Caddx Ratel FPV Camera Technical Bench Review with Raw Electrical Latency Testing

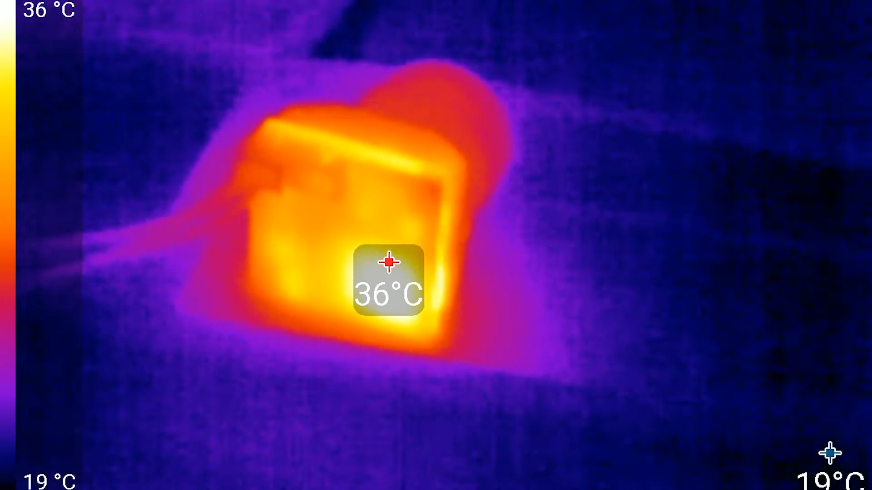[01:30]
On screen: spot 36°C, scale top 36°C, scale bottom 19°C
Within five minutes, the camera slowly rises to a stable 67 degrees celsius, which should make it hot to touch, but not hot enough to require a skin graft.
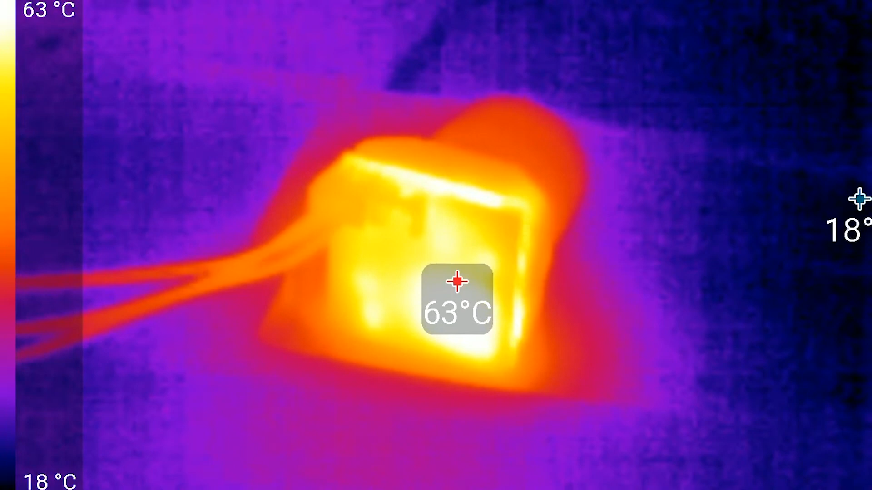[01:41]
On screen: spot 63°C, scale top 63°C, scale bottom 18°C
It's worth mentioning that the metal outer casing of the camera is acting as a heat sink to help dissipate heat. And even without airflow, I wouldn't be concerned about these temperatures as long as you're not planning on removing the case.